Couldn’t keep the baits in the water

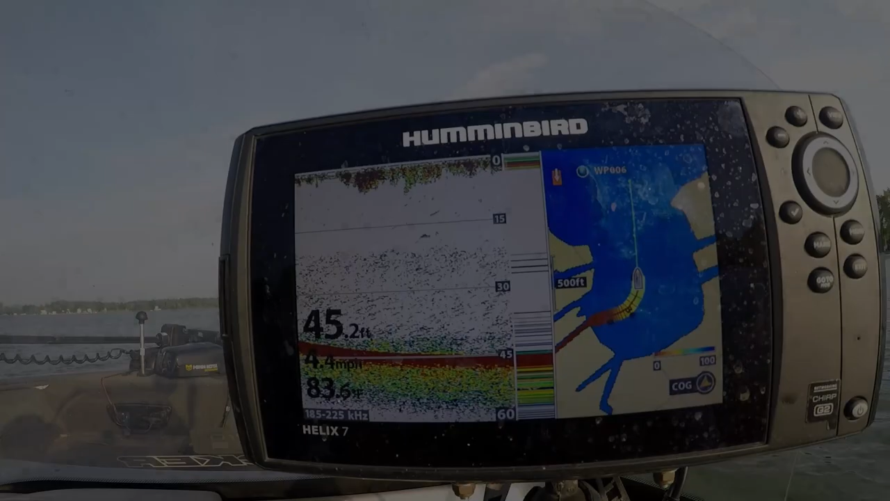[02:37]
On screen: depth 45.2 ft
All right, I wanna take a second and show you guys something here on these hummingbird that some of you know and some of you may not know, but let me give you a quick tutorial. In the side of this hummingbird right here is an SD card slot. In there you can put in your Lake Master chip. So for example, I have the Midwest or the Great Lakes region Lake Master chip. The problem with that is it doesn't have all the lakes. So for example, this lake I'm on today, Oliver Lake in LaGrange, as you can see, there's no contours. It doesn't show anything. So what you can do is replace this card with what's called a zero lines card,
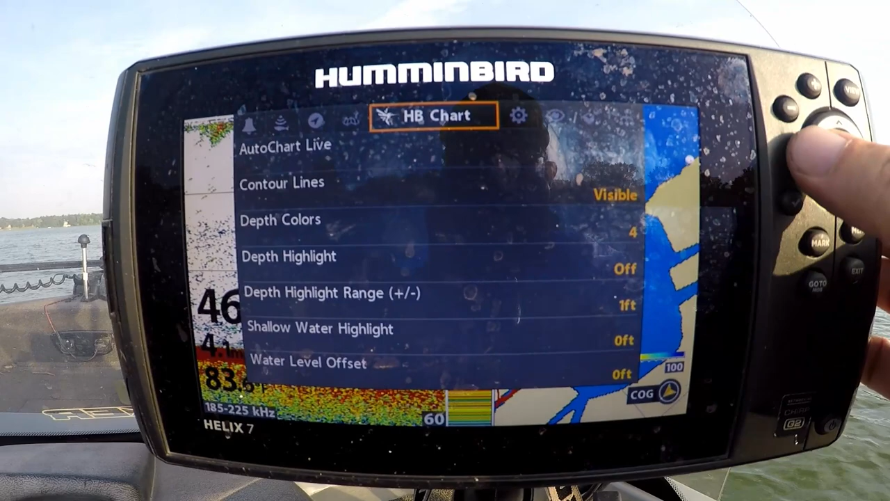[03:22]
and I'll show you a little picture of what they look like. You put that card in, and then all you do is this. You hit the menu button right here, and hit menu one more time, and it's gonna start out right here on alarms. You just hit the side arrow here until you go to this little hummingbird chart right there, and then from there you hit arrow down until you get to auto chart live.
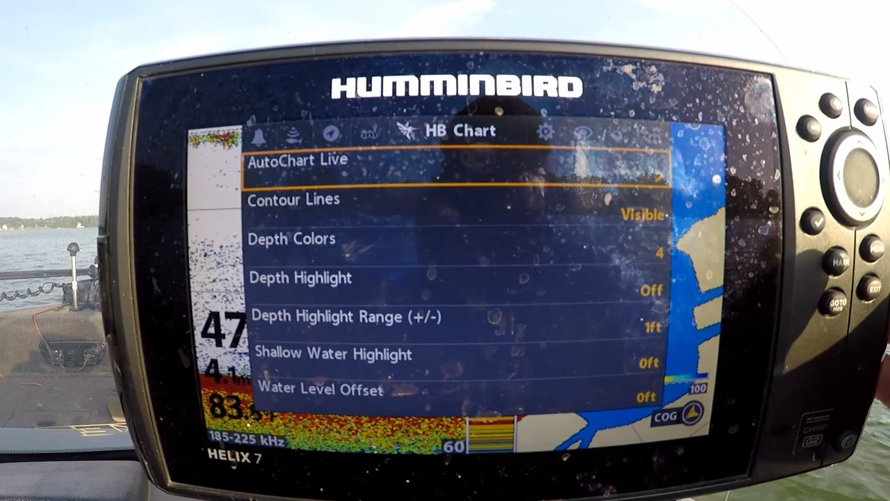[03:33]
Hit the arrow to the right, and then it's gonna say it's on.
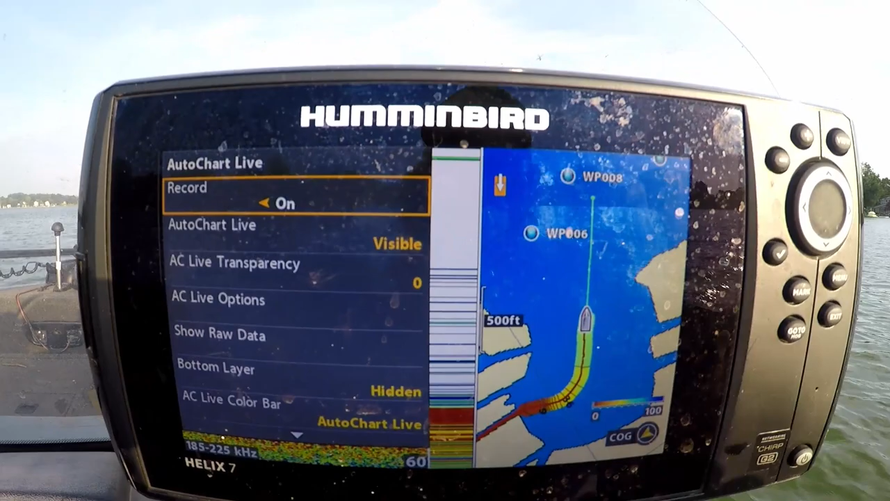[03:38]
As you can see, I'm on right now recording.
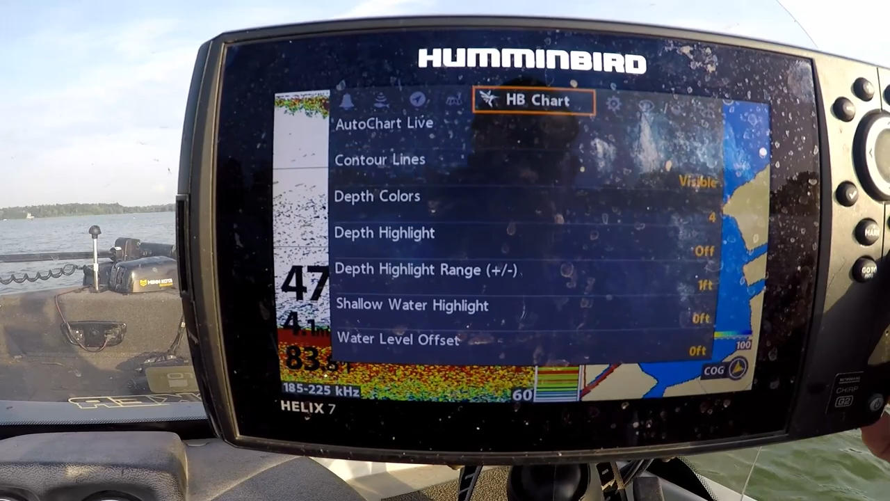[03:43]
So the reason you want to have the zero line chips is they all have auto chart live option, but the zero line chips will record 100 hours of depths, and then you can simply put that in your computer, download it, and then you have that lake's depth map. So obviously it requires driving around, but as I'm driving around, you can see here it's setting the contour lines and the depth.
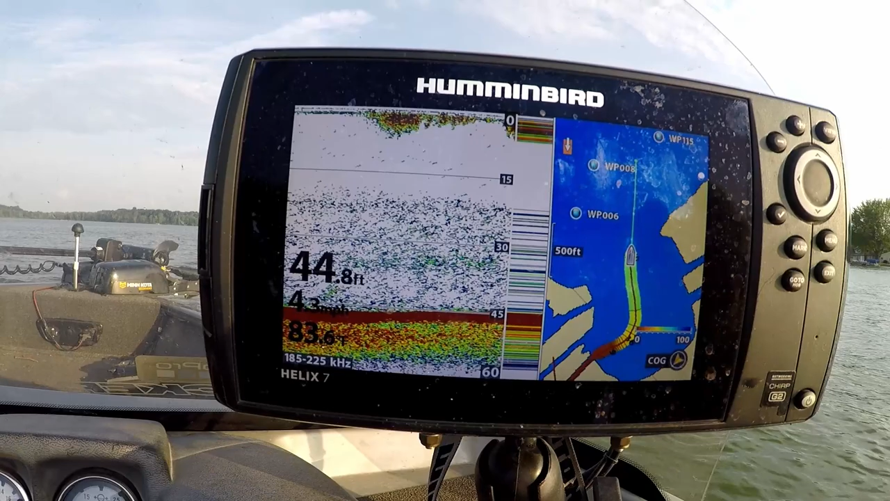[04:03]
On screen: depth 44.8 ft
So I just wanted to show you guys that. So when you get on these lakes that you don't know, for example, this lake has a really big sandbar over in this area that I know about firsthand, that if you didn't know,